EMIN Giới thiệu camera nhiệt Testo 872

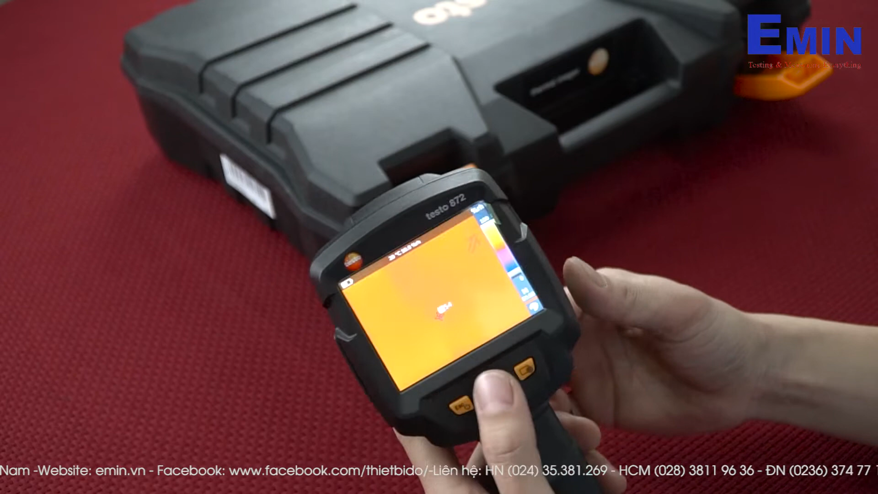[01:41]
Máy thì có màn hình rất là lớn và sẽ hiển thị được luôn cái nhiệt độ vật của chúng ta luôn. Chúng ta sẽ chiếu vào vật hoặc chiếu vào tay. Đấy, các loại màu thì chúng ta sẽ điều chỉnh được
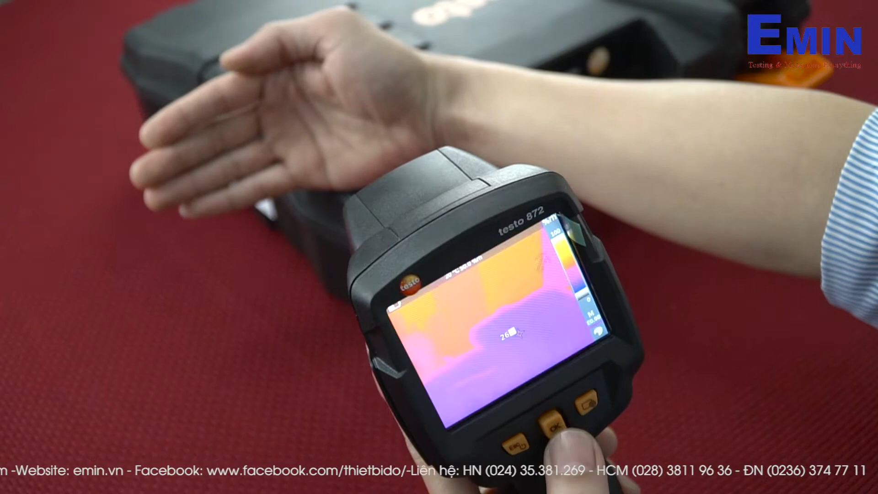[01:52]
rất là nhiều thang màu tùy theo mức sử dụng của mình thằng nào. Thứ hai nữa là máy có tính năng là kết nối với cả điện thoại smartphone hoặc là kết nối với máy tính bảng bằng cái tính năng wifi, bluetooth. Đây thì chúng ta sẽ vào cái tính năng để điều chỉnh vào phần config. Thì ở trong thì trên điện thoại thì chúng ta sẽ down và tải về cái phần là
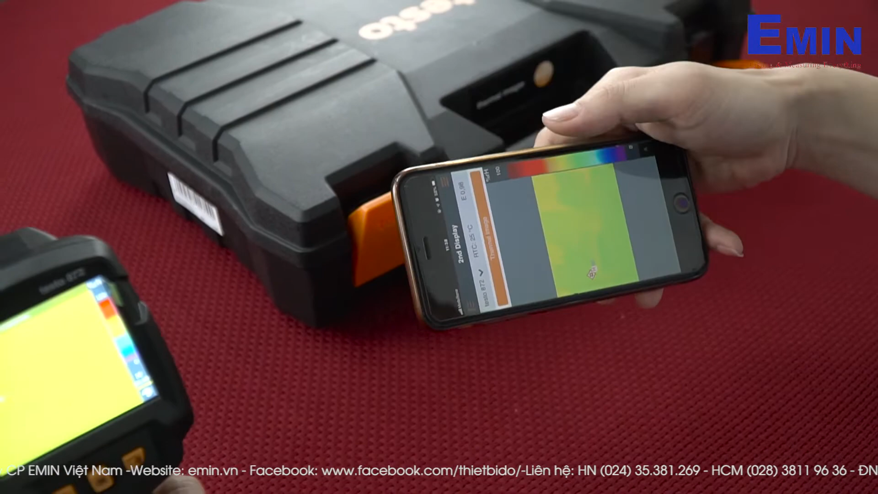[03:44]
từ xa và chúng ta sẽ theo dõi được nhiệt độ của thân người. Ở đây thì chúng ta nên để cái epsilon về 0.98 là với cơ thể người, còn với những đồ vật như kiểu nhôm, inox thứ thì trong máy này nó cũng có thì chúng ta sẽ để về 0.95. đây ví dụ như chúng ta đang để nhiệt độ là để cho người chẳng hạn thì chúng ta sẽ để về đây và máy có tính năng thêm là tính năng bù nhiệt với những cái nhiệt độ ví dụ như ở trong phòng chẳng hạn chúng
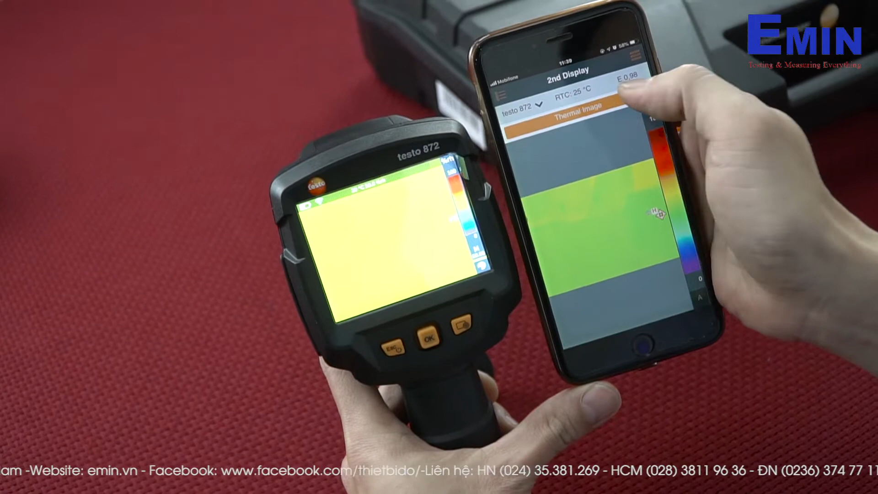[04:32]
ta là không để theo nhiệt độ. Đấy, tức là tính năng bù nhiệt trên máy nó điện thoại nó có sẽ hiển thị cho chúng ta luôn là nhiệt độ rồi và cái epsilon và chúng ta cũng có thể chụp được luôn. Đây, này chúng ta sẽ setting được
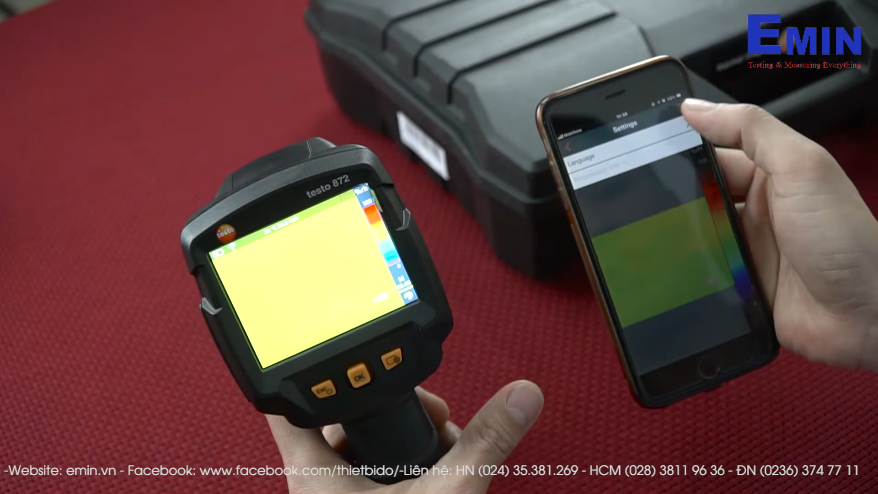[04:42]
các phần thực tiếng trong máy nó đã cài đặt sẵn. Ở đây chúng ta sẽ có một nút bấm, đây là nút này là chụp ảnh, ví dụ như chúng ta chụp ảnh đấy thì chúng ta bấm nó sẽ tự động chụp. Ngoài ra chúng ta sẽ chọn được các cái điểm đo, ví dụ ở trong mét xua. Xua thì chúng ta sẽ là đo, ví dụ như là đo điểm nóng hoặc điểm lạnh hoặc là đo tất.